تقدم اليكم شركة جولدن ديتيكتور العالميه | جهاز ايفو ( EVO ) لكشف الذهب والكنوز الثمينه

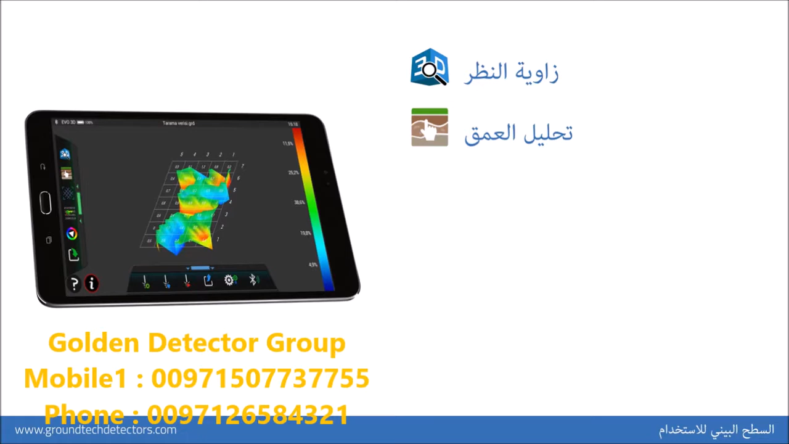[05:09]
الجرافيك خط الشواء يساهم في فتح وإقفال مظهر الشواء على الجرافيك المعطيات العددية تستطيعون مشاهدة القيم العددية
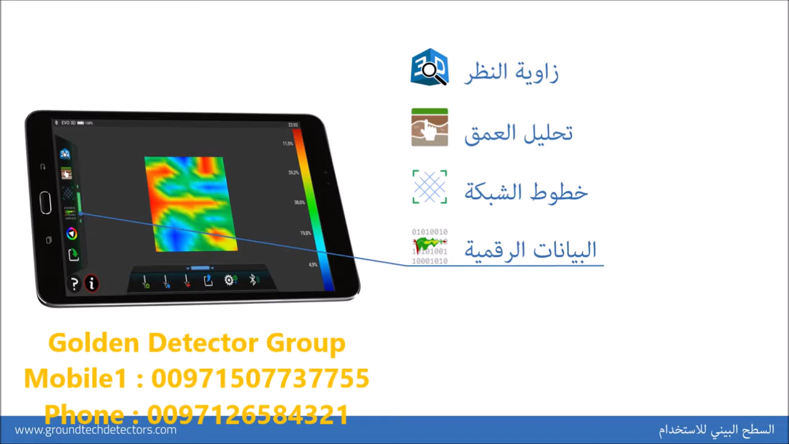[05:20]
للمعطيات المأخوذة لوحة الألوان تستطيعون تغيير
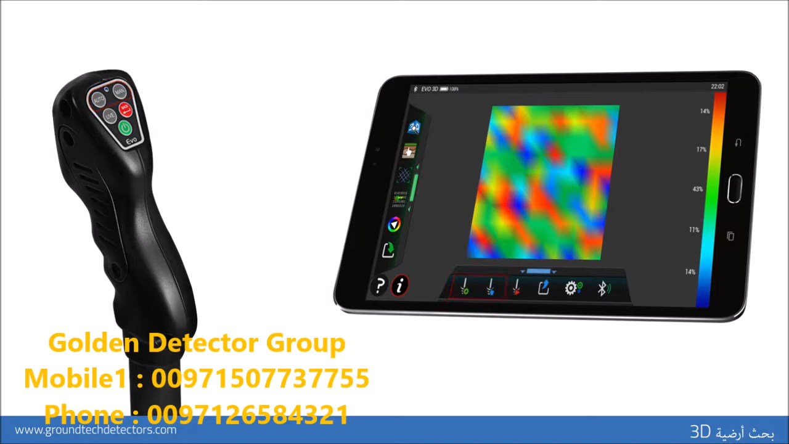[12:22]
أجل التأكد من استخدام وظيفة بحث الأرضيات يتواجب التأكد من حصول الربط اللاسلكي مع الجهاز تستطيعون اختيار وظيفة البحث من اللائحة السفلية الموجودة على التطبيق أو من خلال الزر الموجود على جهاز بعد إجراء عملية الربط
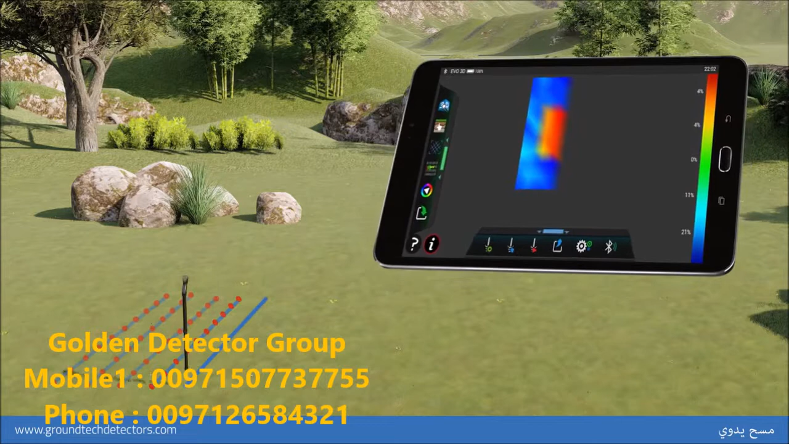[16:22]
دخلتمها في الضبط قبل البحث يتوجب عليكم الدخول إلى تسلسل البحث الذي بعده يتوجب عليكم الضغط على زر إرسال الإشارة في الطرف الأمامي من أجل كل عدد إشارة الضربات ففي حال إذا لم تقوموا بالضغط على الزر فلن يتم تحقيق إرسال الإشارة سوف يستمر أخذ المعطيات لدى قيامكم بالضغط على زر بدء التشغيل هذا الإجراء سار
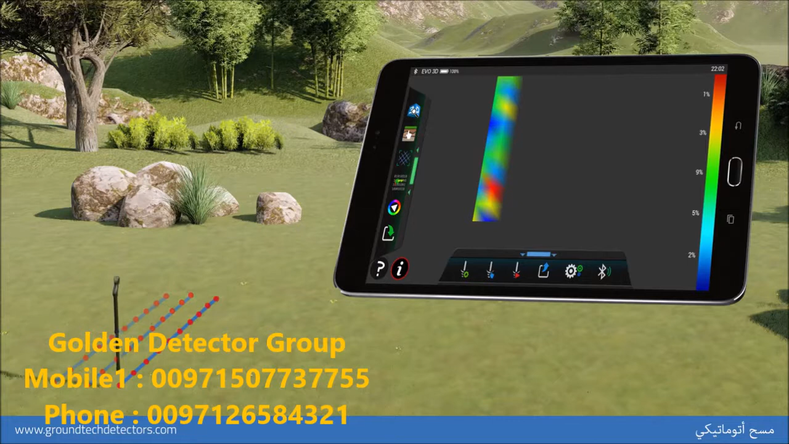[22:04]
قيامكم بالضغط مجددا على زر البدء الموجود في القسم الأمامي من الجهاز سوف يستمر أخذ المعطيات لدى قيامكم بالضغط على زر بدء التشغيل يتوجب